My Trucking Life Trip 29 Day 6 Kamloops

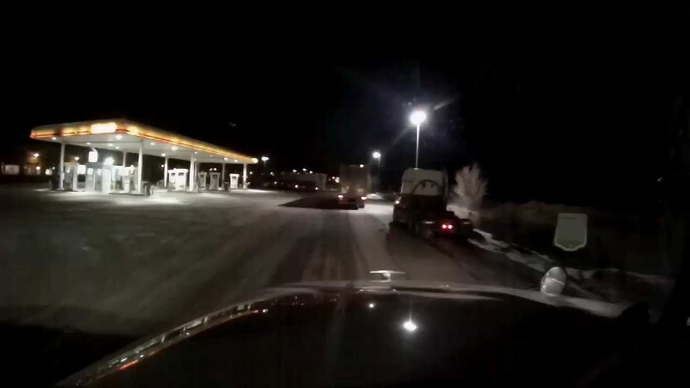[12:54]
I came here, like I said, because they actually have showers and washrooms here. It's like a regular Flying J. They got Wi-Fi, which is important to me. I just need to find a parking spot that's close to the building so I get a good Wi-Fi signal. I don't know what Atlas is doing here, but... oh, he's going to take the spot that I wanted.
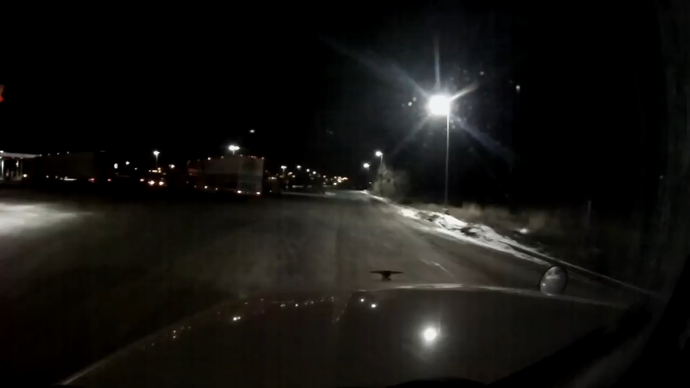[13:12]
Of course he is! Of course he is! Is this Trucker Josh? Ah, take a spot.
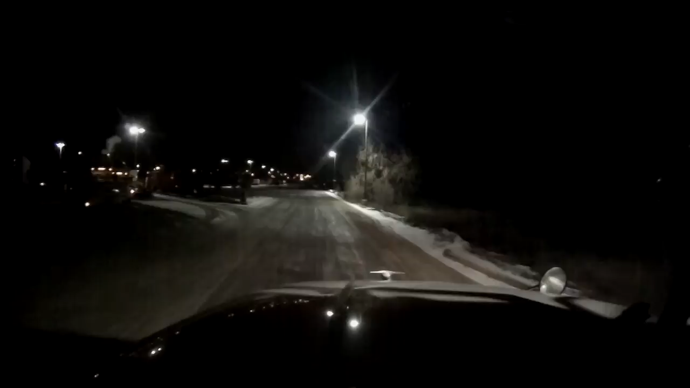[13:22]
I will go around the back. What kind of scale do they got here? They got like a private scale. They don't have a cat scale. That's strange. Look at all this glorious paved parking, eh? We're right on the Trans-Canada. Or you can relate that to an interstate. When I say Trans-Canada, it's the same thing as an interstate, except it's not a freeway.
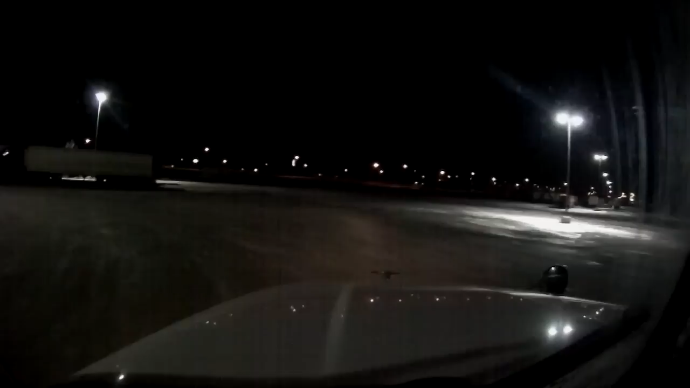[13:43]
But whatever. I don't know where to park. I want to be close to the building. Aha, I think I'm going to back up against these guys here. Yep, that's what I'm going to do. Then I'll be pretty close to the building and good Wi-Fi signal. Alright, so we're just sitting here in Kamloops. And like I said before, we got a very special guest on Skype.